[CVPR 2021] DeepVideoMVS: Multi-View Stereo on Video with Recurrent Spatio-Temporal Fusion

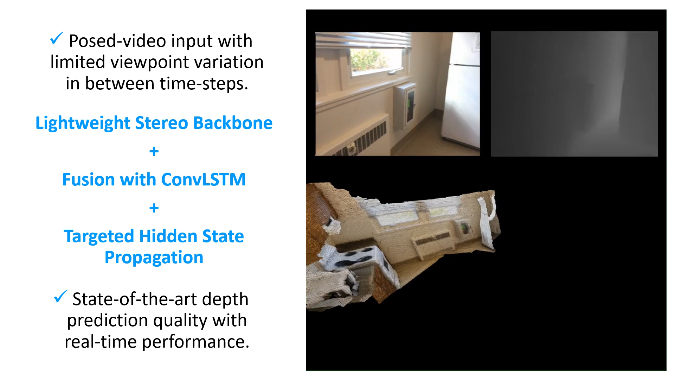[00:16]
Applications like navigation for autonomous vehicles and mixed reality require real-time access to the depth information.
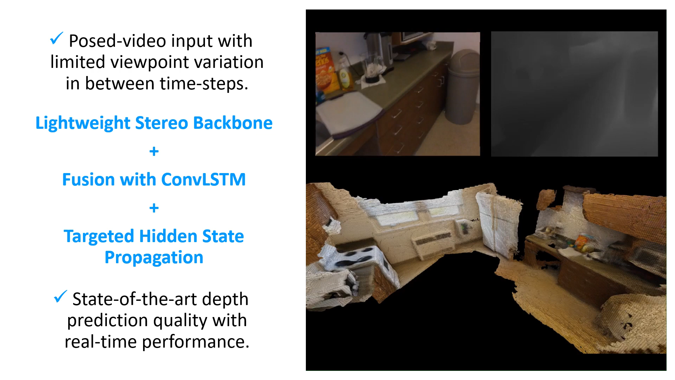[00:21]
For such applications, the visual data is often acquired as a video stream and the depth is recovered for the selected keyframes.
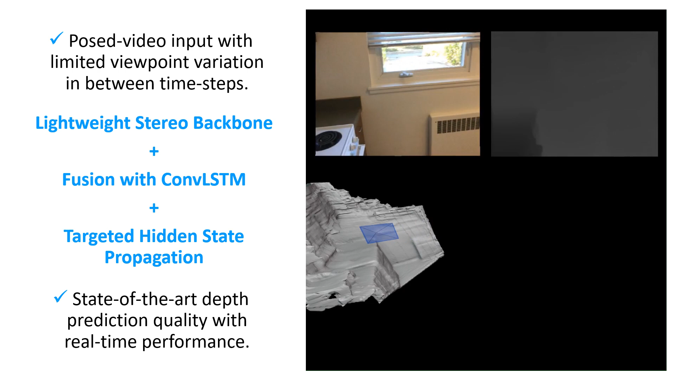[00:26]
Targeting this setup, we propose a deep neural network that harnesses the advantage of
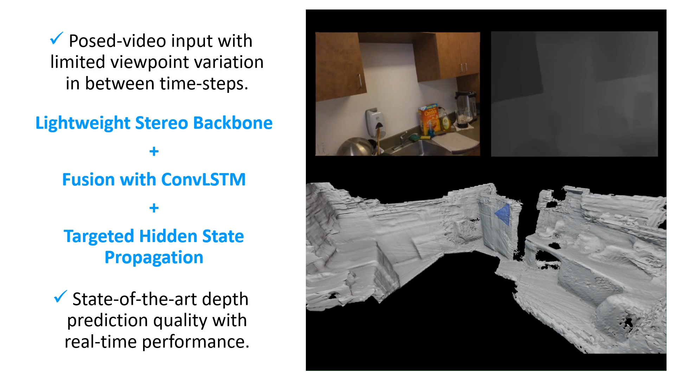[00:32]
having limited viewpoint variation among the successive keyframes.
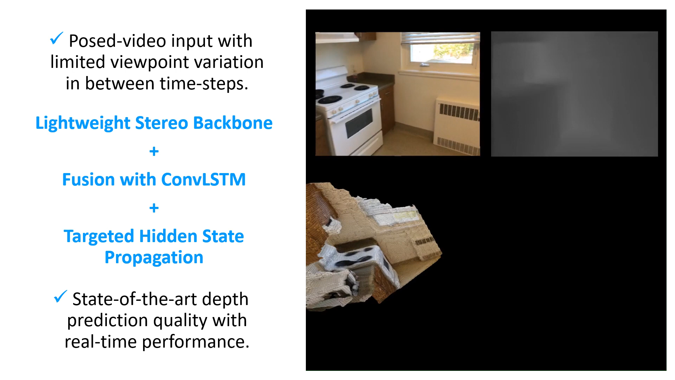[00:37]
We combine a lightweight stereo depth estimation backbone with a spatiotemporal fusion mechanism based on convolutional elastia.
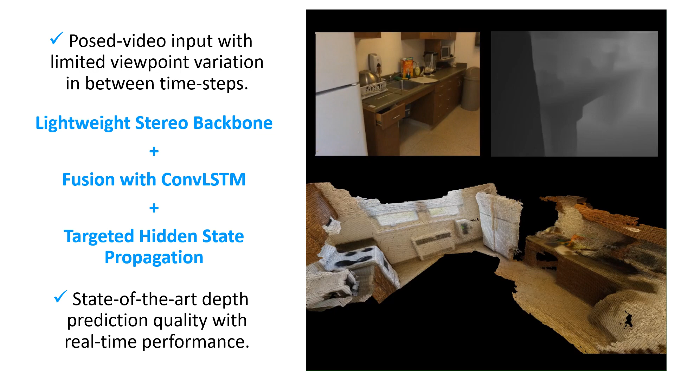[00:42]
DeepVideoMES predicts temporally consistent depth maps and achieves state-of-the-art
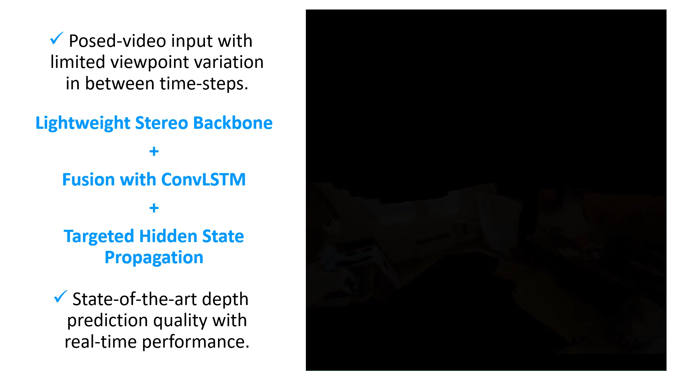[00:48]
depth prediction accuracy while maintaining a real-time performance. Our method is inspired by two existing methods with similar goals.
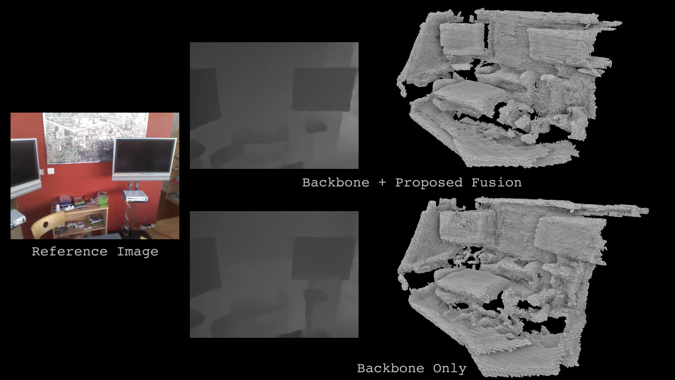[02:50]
we demonstrate that the spatiotemporal fusion produces more consistent and more accurate depth predictions than the backbone throughout the sequence.
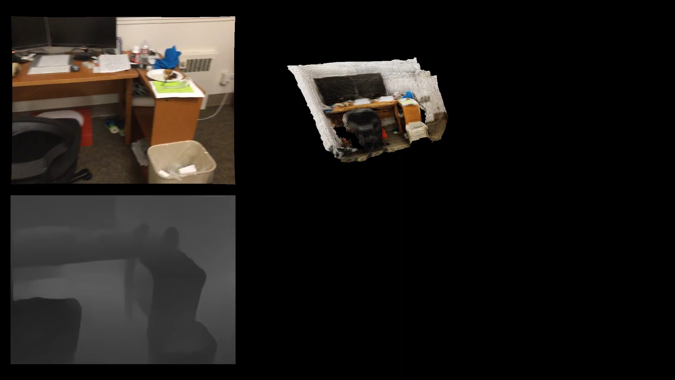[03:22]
Here, we show another incremental TSTF reconstruction using the predictions of deep video MES and
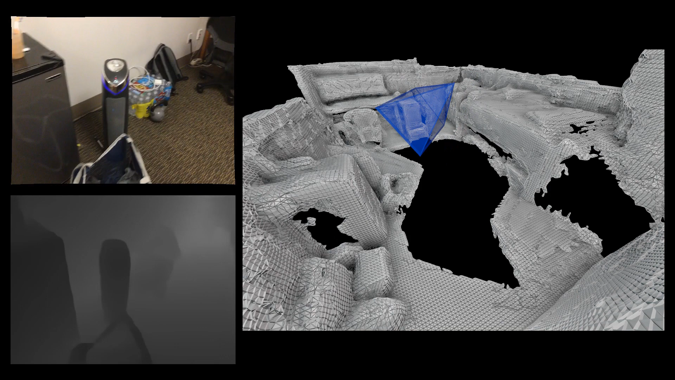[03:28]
compare the result with two existing state-of-the-art methods.
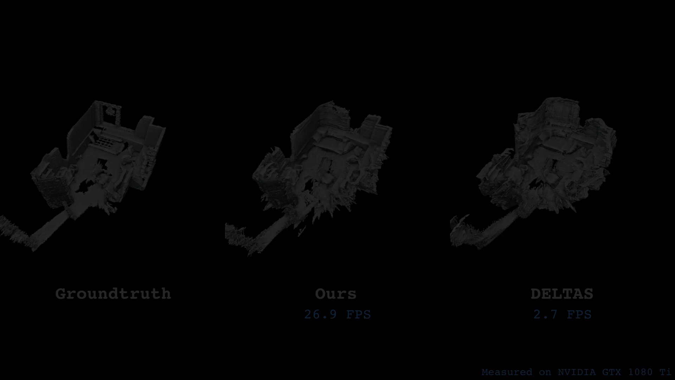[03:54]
Here, we compare 3D reconstructions produced by all of the evaluated methods, DELTAS,
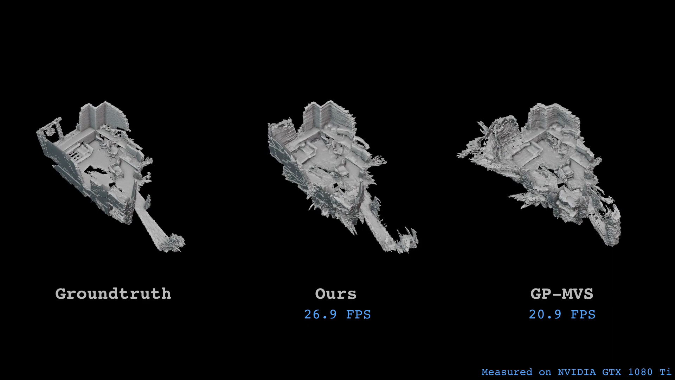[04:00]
GPMES, DPSNET, MVDEFNET, and Neural RGBV sensing.
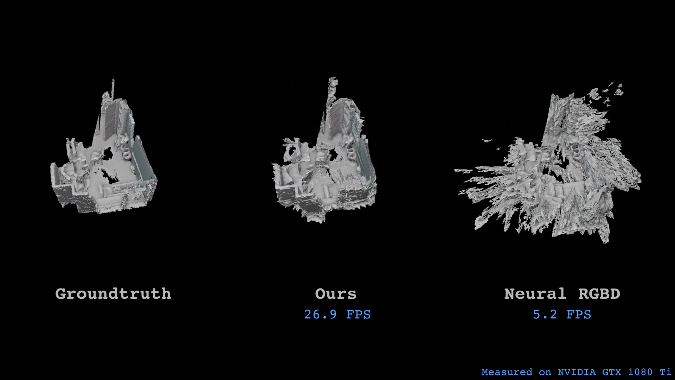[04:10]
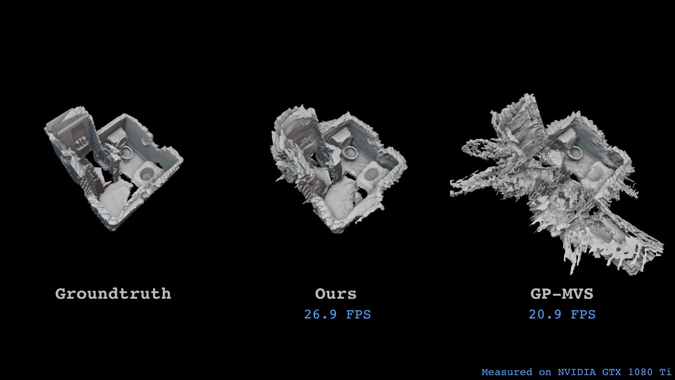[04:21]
Both quantitatively and qualitatively, our method produces better results while maintaining a higher frame rate and a lean memory footprint.